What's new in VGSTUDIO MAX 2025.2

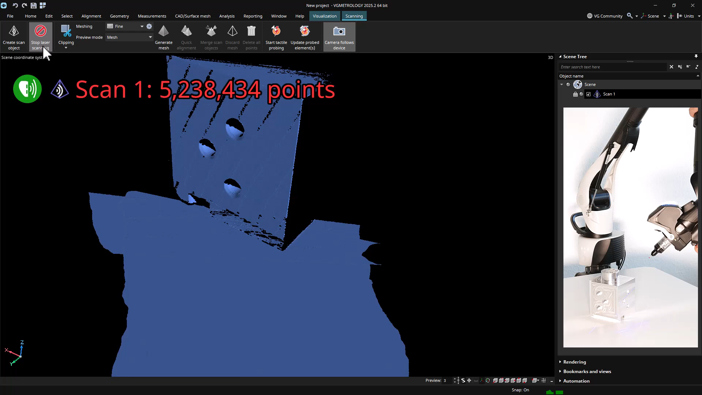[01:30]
The preview is continuously updated while new points are acquired, and is helpful to determine where additional passes with the scanner are required.
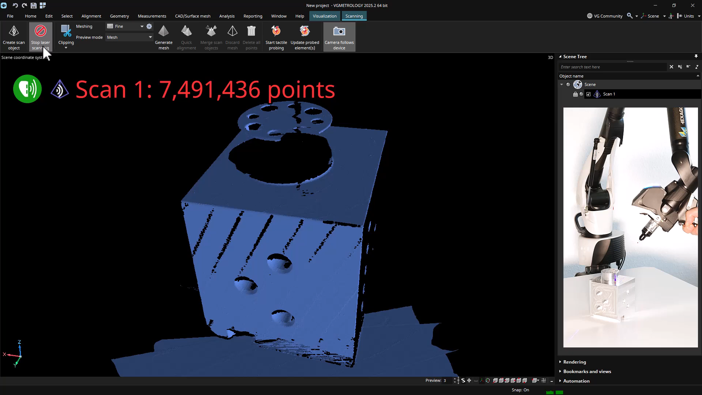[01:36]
Sweeping the same area multiple times will increase the point density, and with this the quality of the resulting surface.
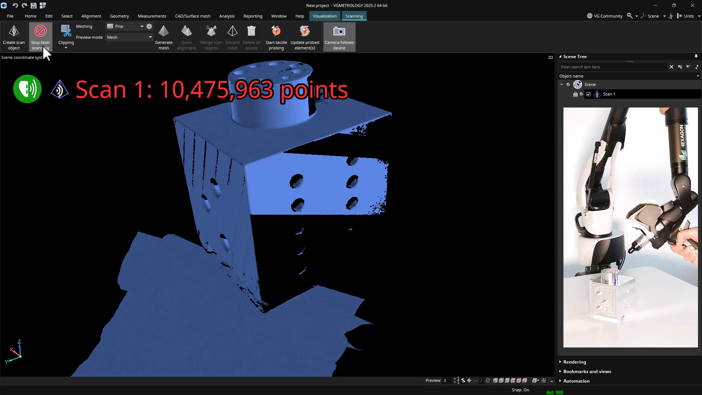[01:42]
Depending on the inspection task, it might not even be necessary to acquire the full surface of the part,
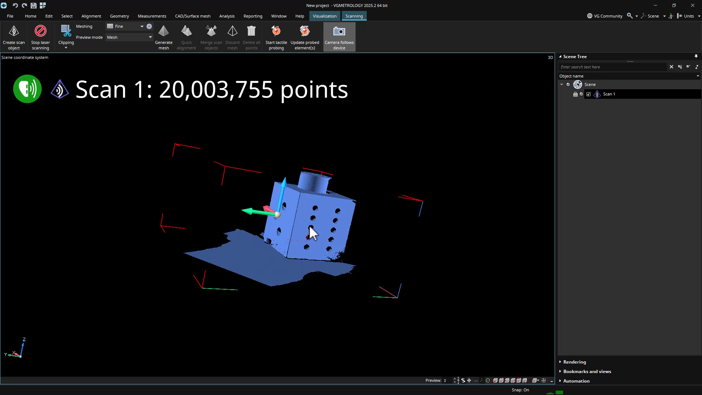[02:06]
For further processing, the scanned surface must be turned into a mesh object.
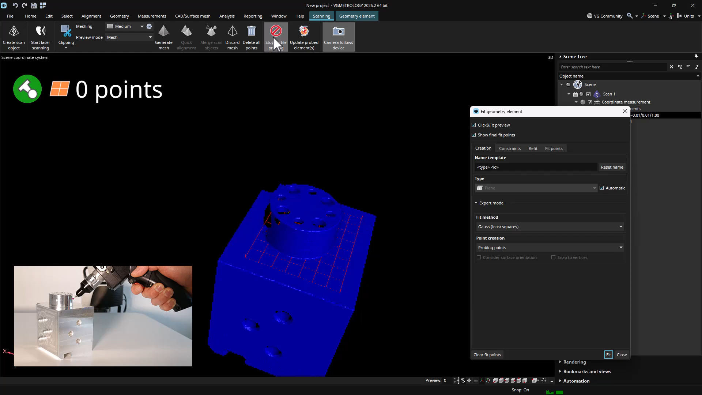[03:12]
The element type is automatically deduced from the probed points, and additional elements can be conveniently created by utilizing the hardware switches available on the absolute arm.
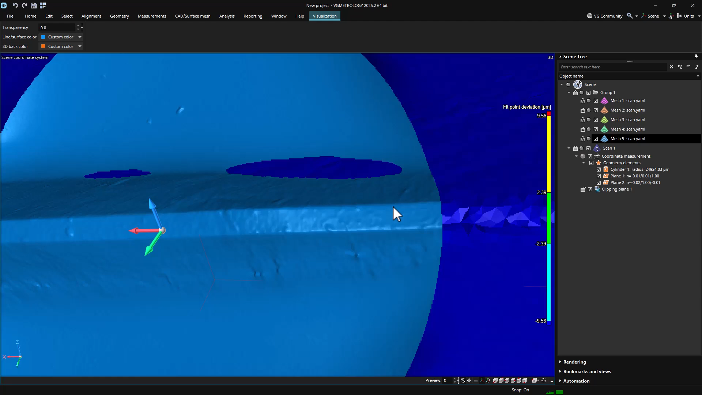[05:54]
This is very apparent when comparing the chamfered edge of the part acquired via Gelsite to the surface obtained via laser scanning, or when looking at the machine tooling marks visible on this patch.
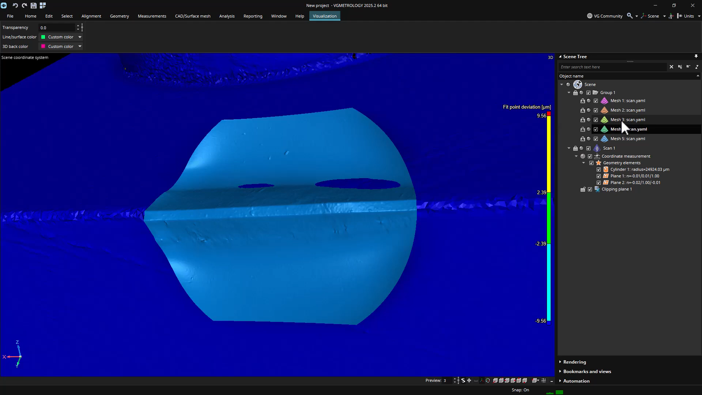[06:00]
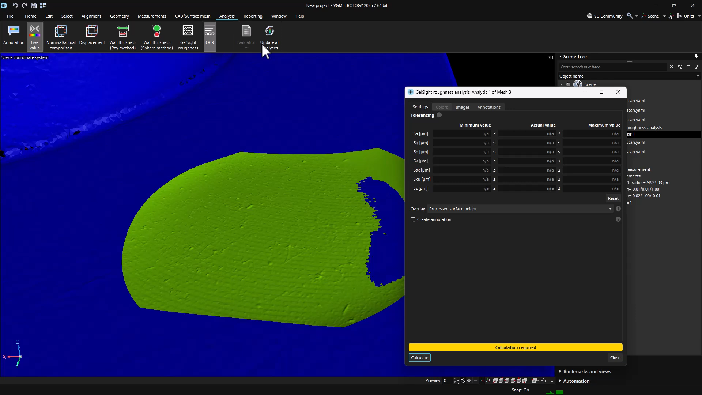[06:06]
VG software can also trigger surface roughness calculations on the acquired patches, utilizing the Gelsite Mobile software running in the background.
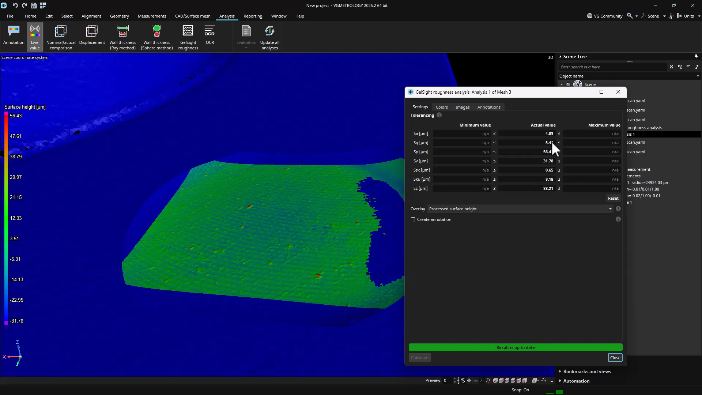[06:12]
The results are represented by an analysis object and can be displayed in annotations, toleranced, and reported in the usual way.
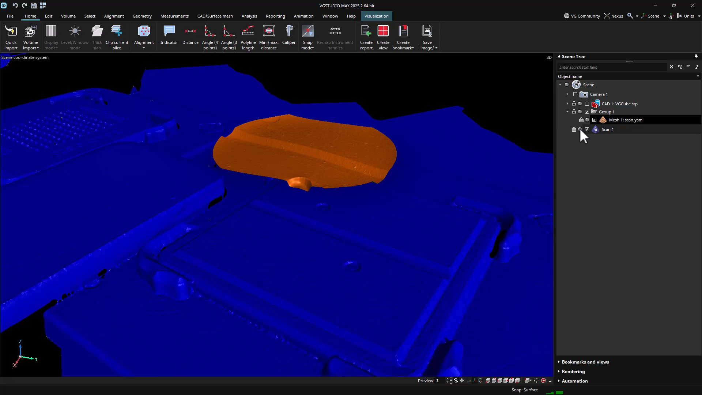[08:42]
Grabbing one of the handles and dragging the mouse will move the object in the selected plane only,